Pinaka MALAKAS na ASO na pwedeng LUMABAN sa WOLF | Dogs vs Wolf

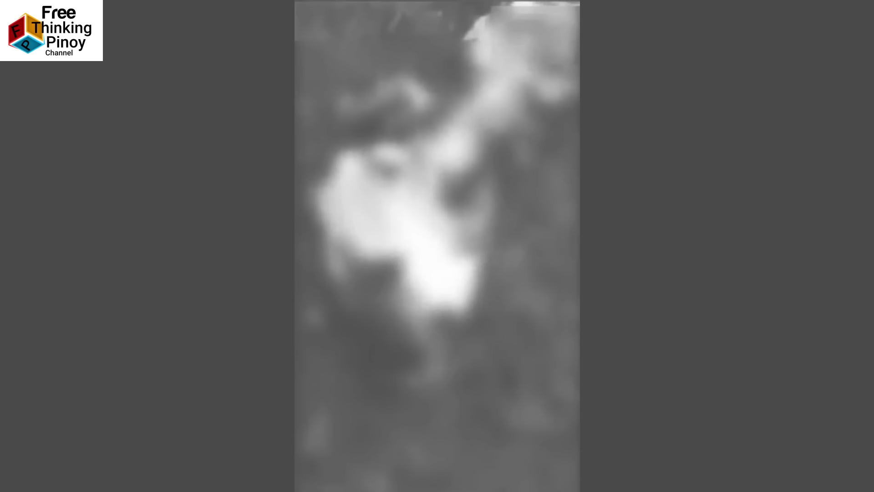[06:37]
May kita sa video na ito na lang ang natira sa labi ng aso.
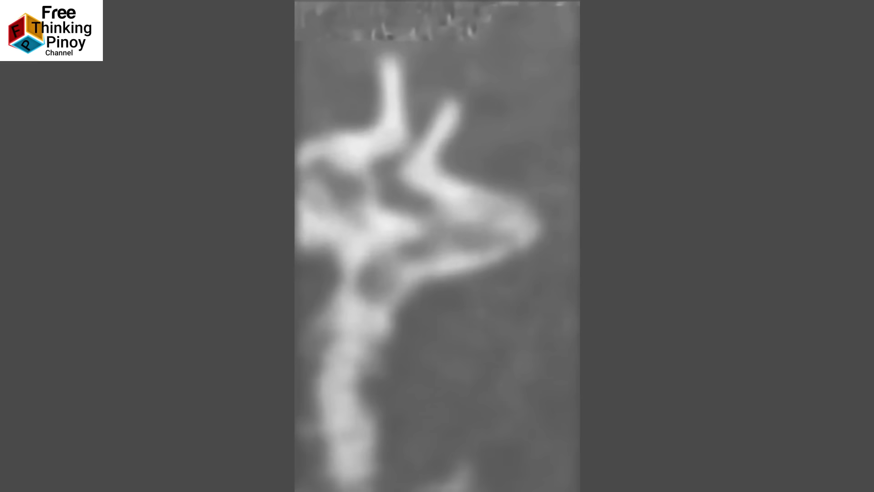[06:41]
Tanging ulo na lang at ang mga buto nito ang hindi kinain ng wolf.